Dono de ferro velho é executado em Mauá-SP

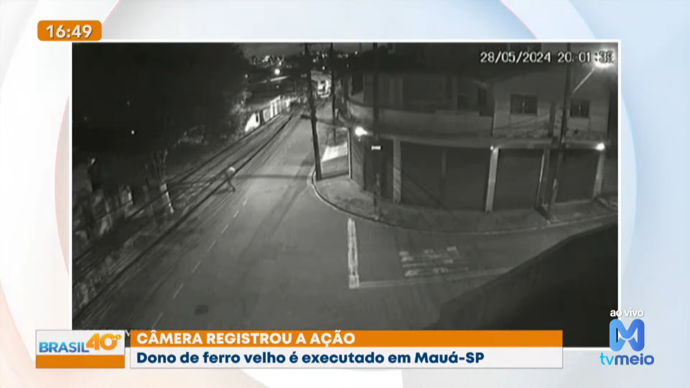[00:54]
Dudu, a GCM foi acionada pra atender essa ocorrência e quando chegaram lá, encontrou a vítima com cerca de 10 disparos, foram ali perfuradas, né, 10 vezes. Os vídeos, né, o vídeo da câmera de segurança mostra o momento então em que esse homem chega até esse ferro velho, perceba que há outras pessoas nesse mesmo estabelecimento, porém ele já vai direto no Fabiano e atira cerca de 10 vezes contra ele. Esse homem acaba morrendo logo ali mesmo no local.